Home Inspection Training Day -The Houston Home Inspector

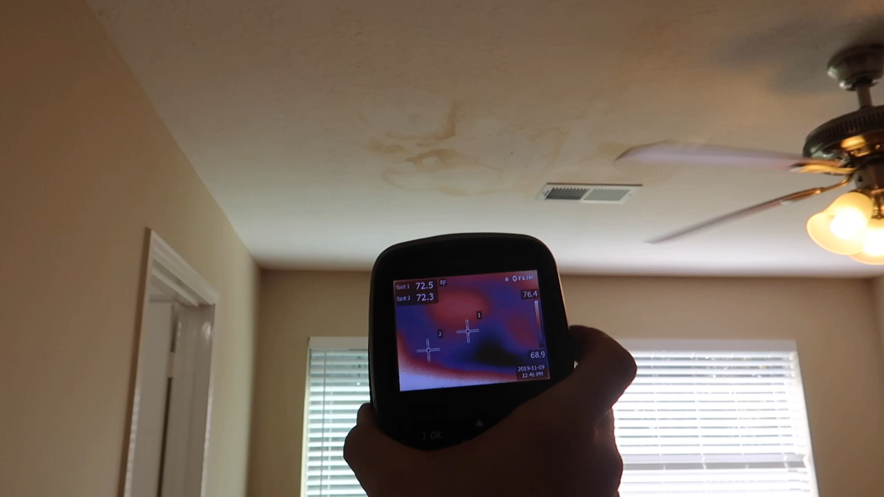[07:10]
You know, the water leak is real clear, easy to see. I don't really have it in focus right now, but you can see it's real clear. And then Tyler has the FLIR C2, and you can still see it picks it up.
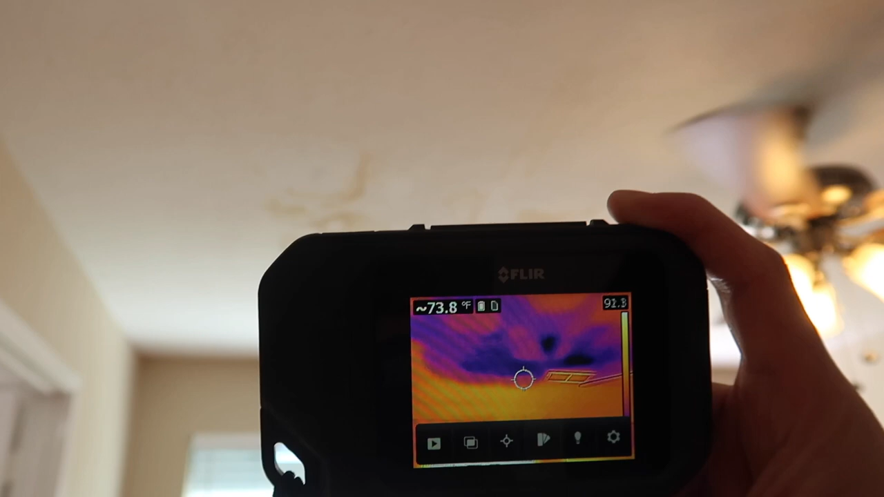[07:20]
On screen: spot 73.8°F
So, I want to show you that, you know, just because it's a cheaper camera doesn't mean that it can't find what it needs to find.
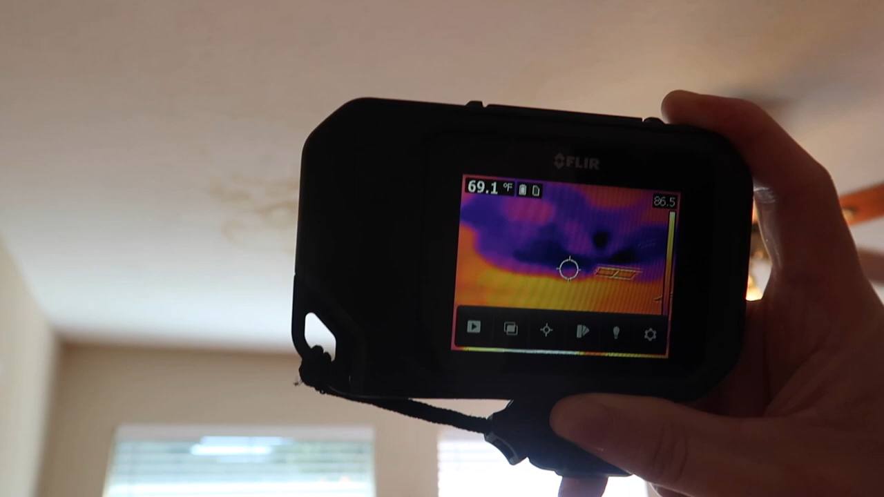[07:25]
On screen: spot 69.1°F
All right, we had two other water leaks. We had one in the garage and two upstairs.
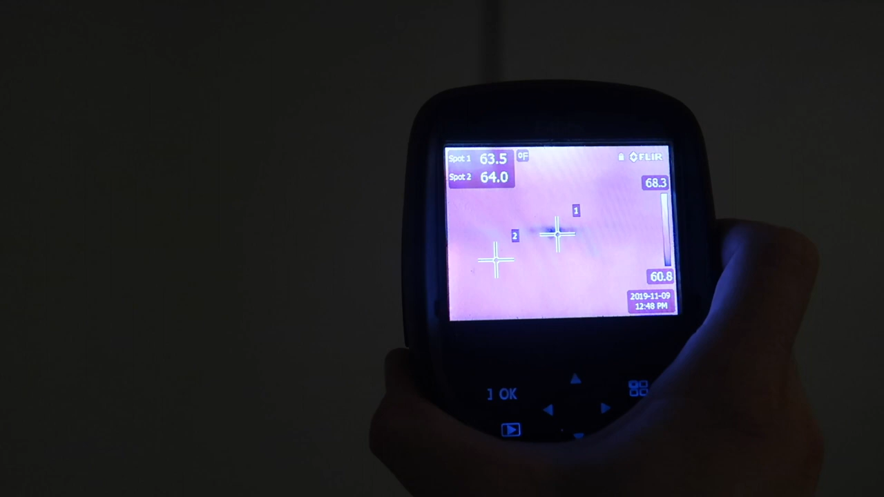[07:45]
You know, this is with it really in focus. You've got a water stain here.
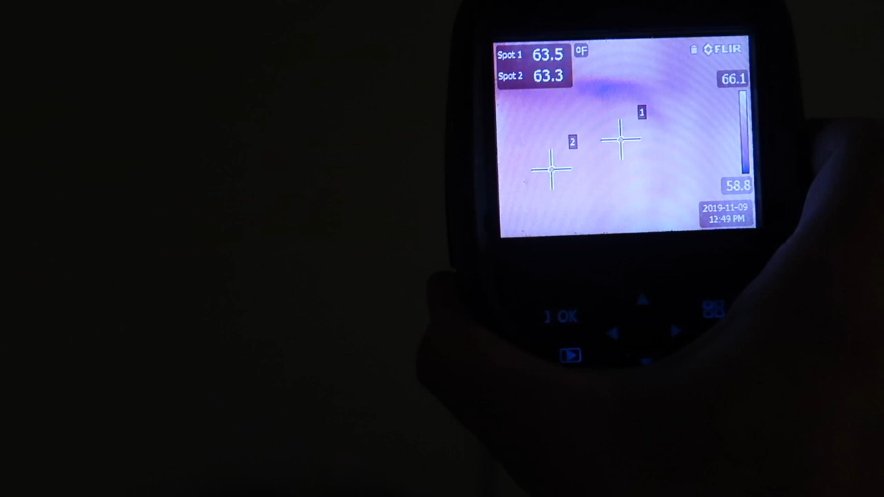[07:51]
You can kind of see the water path running down the wall where it rests in the water path down to the base.
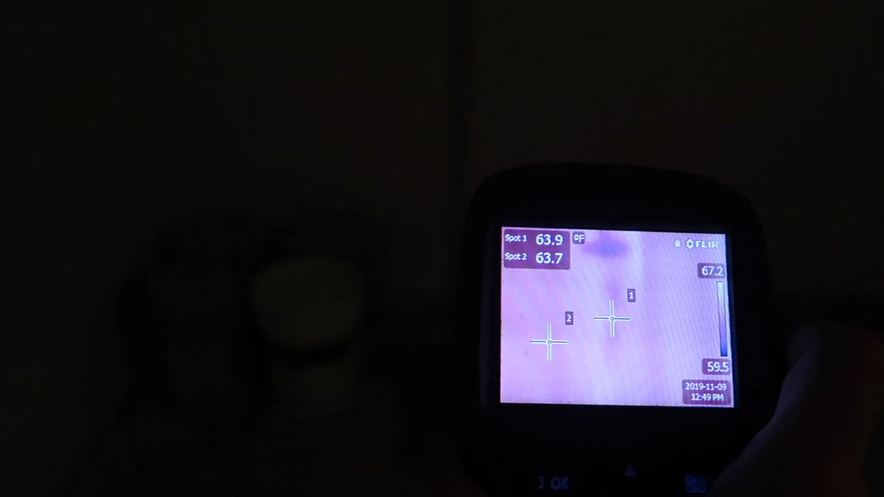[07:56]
On screen: scale top 67.2°F, scale bottom 59.5°F
And then, here's the FLIR C2.
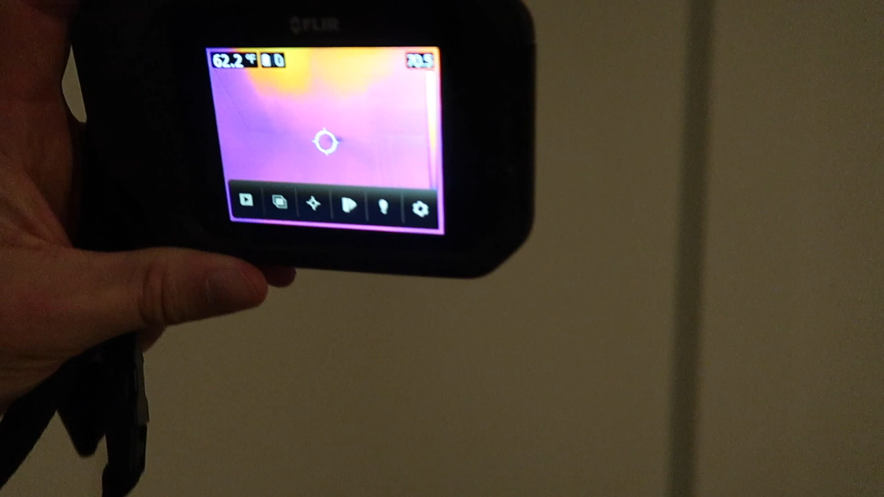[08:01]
So, starting up high. Oh, I'll let it focus. There we go. Starting up high.
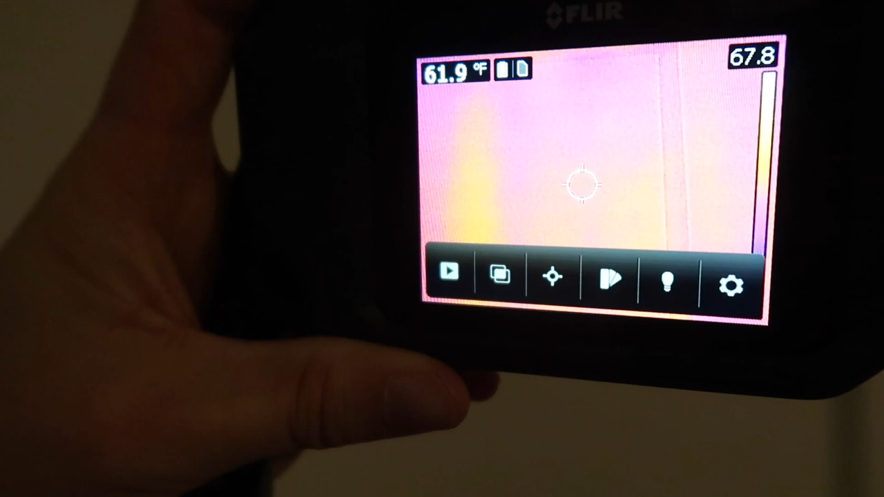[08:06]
On screen: spot 61.9°F
Working our way down. You can't really see much. Then, you have a little spot right there. So, it does pick it up.
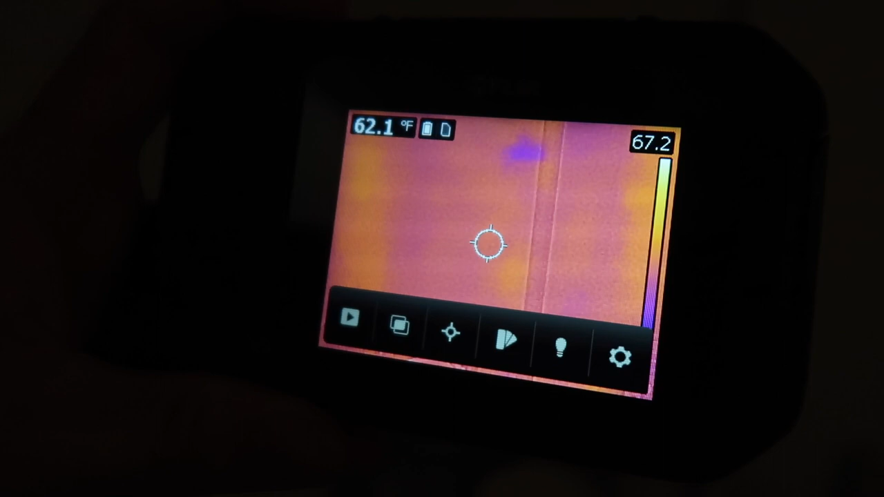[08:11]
On screen: spot 62.1°F
And then, is there anything at the base? No. Nothing at the base. So, it does spot it. You just got to know what you're looking for.
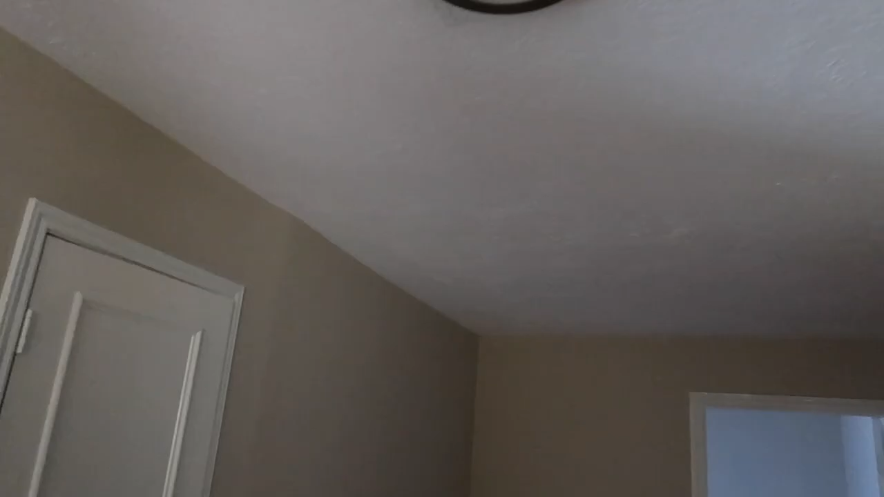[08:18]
Scanning in the ceiling here.
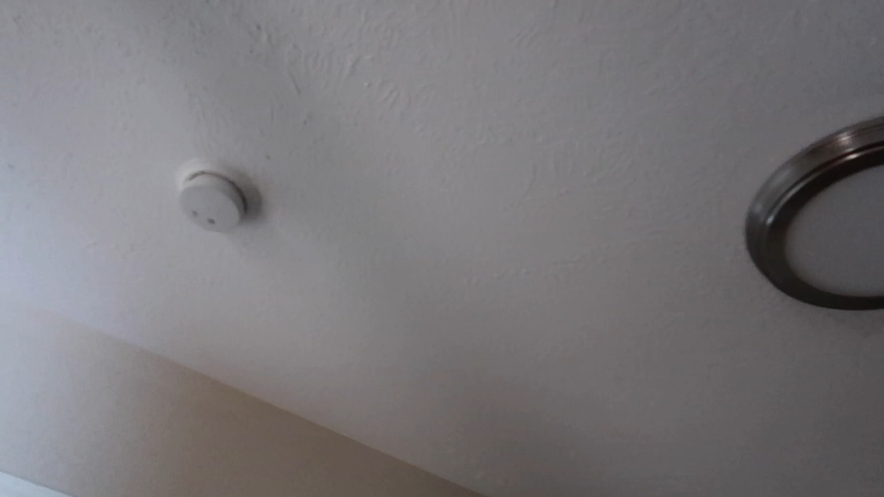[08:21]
No signs of water whatsoever. So, here's the FLIR E40 BX.
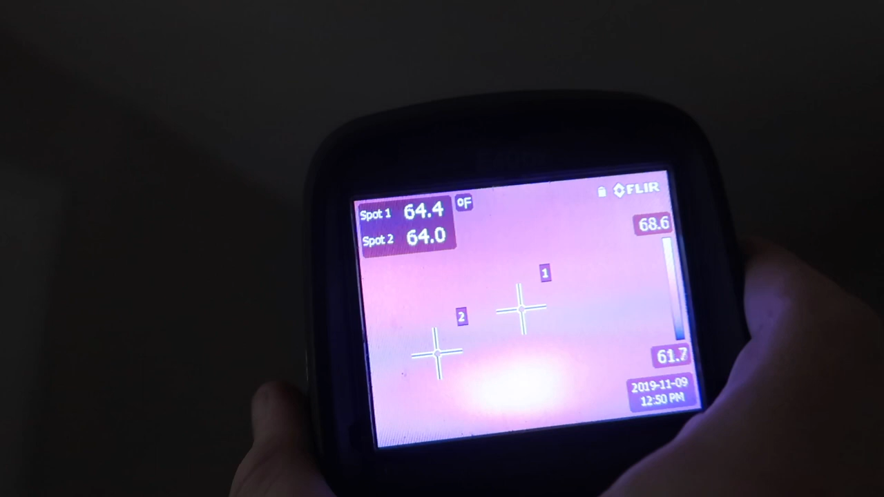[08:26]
So, right here. Where did it go? Where did it go? Right there.
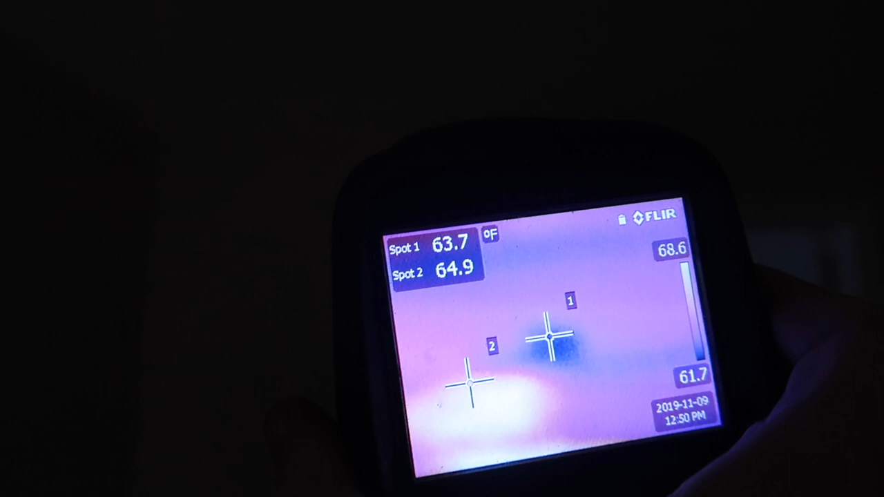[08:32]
On screen: scale top 68.6°F, scale bottom 61.7°F
So, we had a spot here. We did confirm this with the moisture meter test.
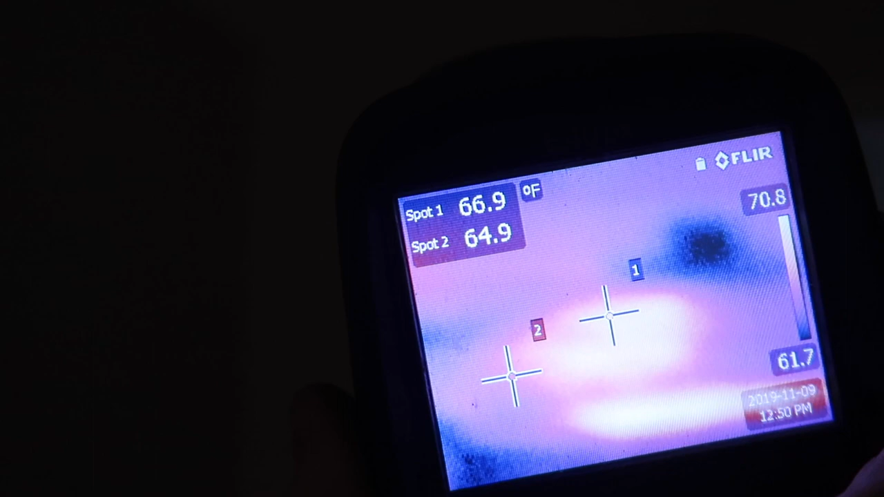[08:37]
And then, we had missing insulation. Easy spot. So, we had this spot.
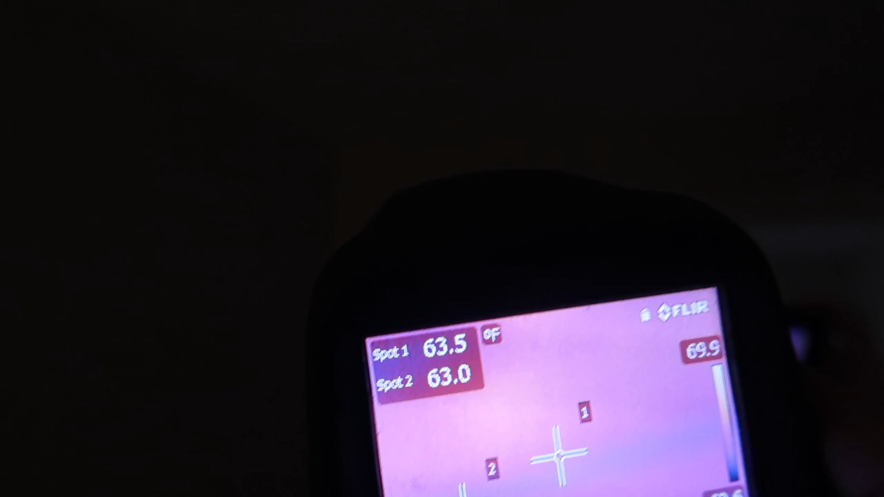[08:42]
And then, let's see. And this is what it looks like on the FLIR C2. So, there you go.
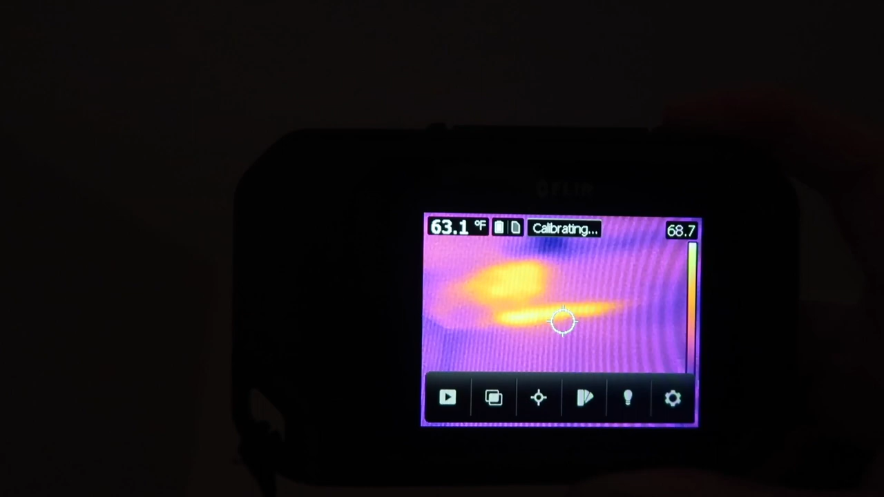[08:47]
On screen: spot 63.1°F
Still finds it. And let's turn around and come over here.
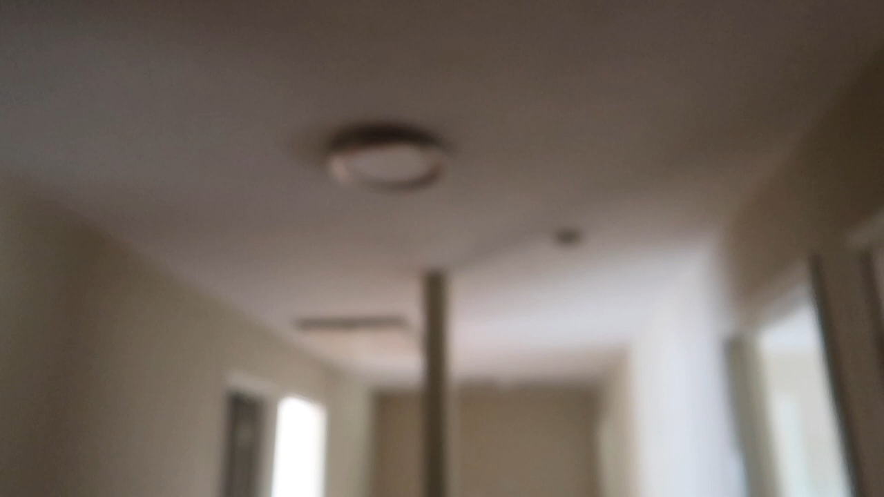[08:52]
Again, another spot over here. Showing up right there.
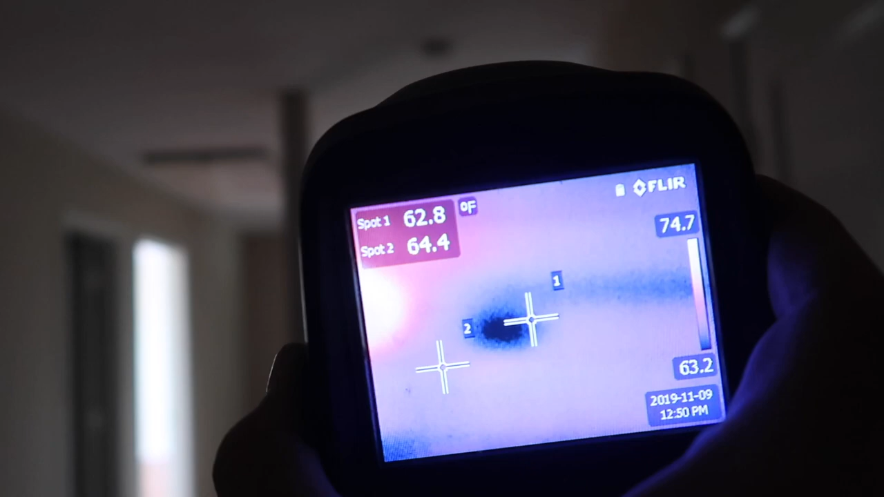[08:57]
You got another spot right there.
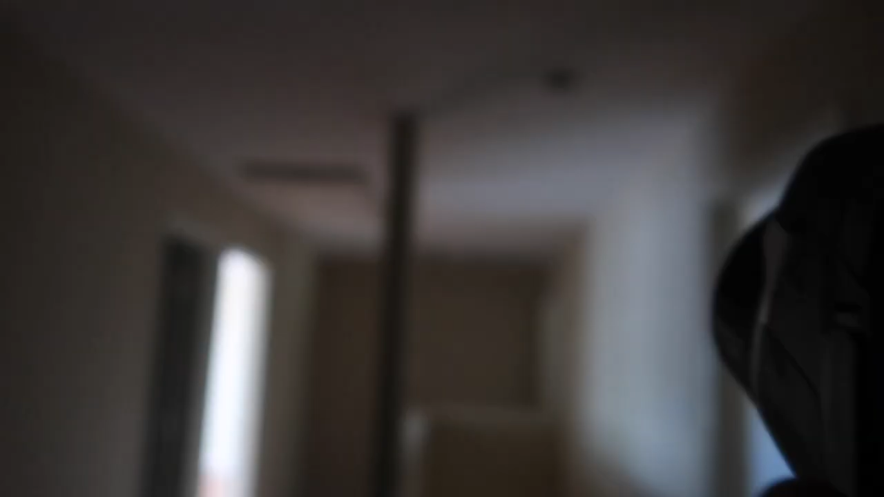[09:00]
And, yep, same thing.
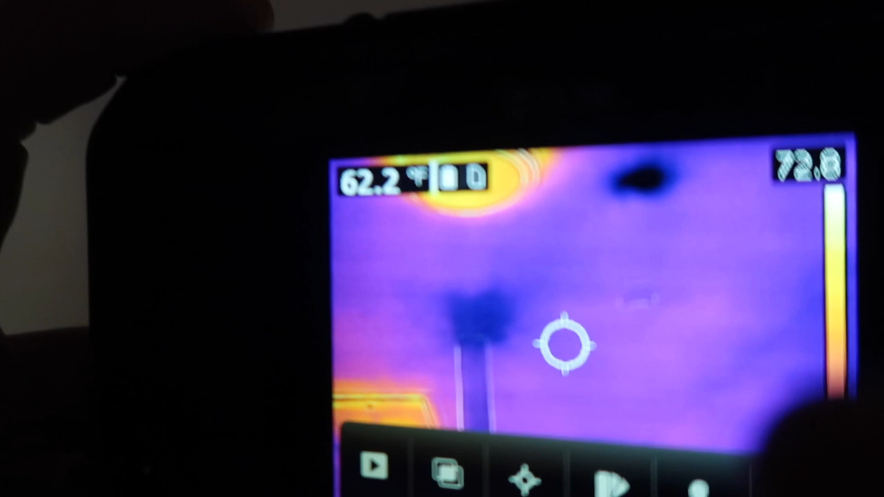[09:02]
FLIR C2 catches it too as well. And then, let's just do a continuous shot over here. This was an easy spot. You know, we had a little bit of a water stain.
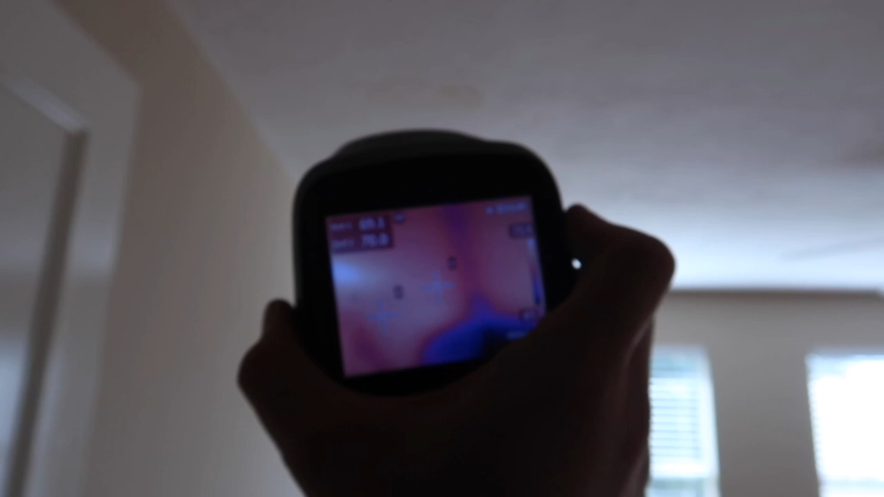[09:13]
So, you can see how large it is on the FLIR 40 EBX. And then, right there.